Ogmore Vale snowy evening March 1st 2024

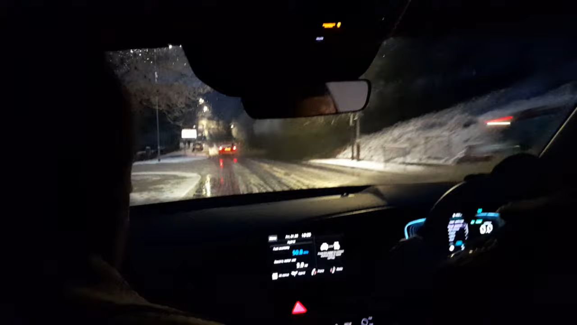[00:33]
This is my decision. Oh, the bus is coming down. In heck. Yeah.
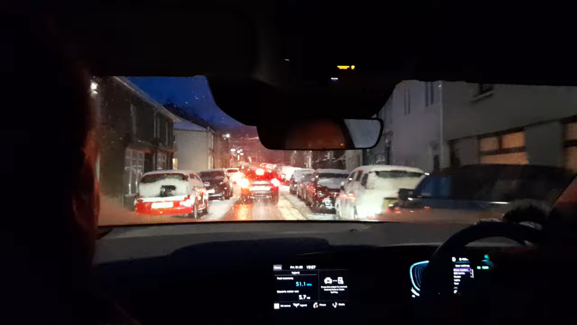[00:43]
Do you think that coach might have done it, Gav? Possibly. Oh. Okay, that's easily done, see.
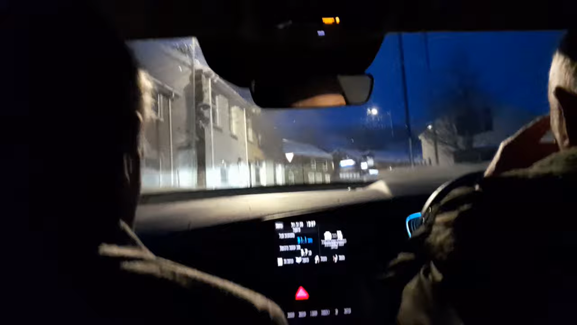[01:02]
You take your time now, Al.
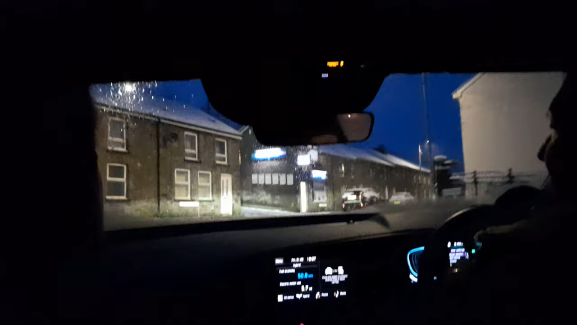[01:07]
Well, Tony's, they've got upstairs lit up tonight, Carl. Yeah. Yeah, people living there now. A couple of lights on there, or they get it, people Carl.
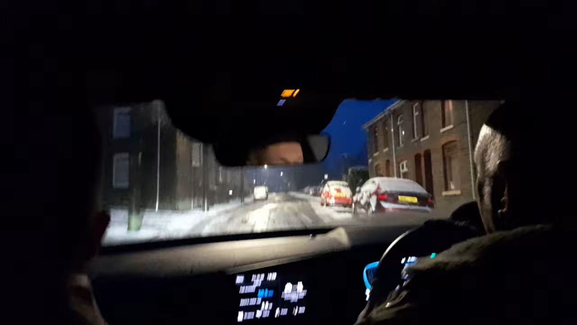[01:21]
Living there now. Yeah, they're doing it bit by bit, aren't they? Bit by bit, aye. Oh, well, it certainly had a bit of snow up here, Carl. Yeah. Ah, about 2 inches or so. You mourn this on postcards. And Christmas cards.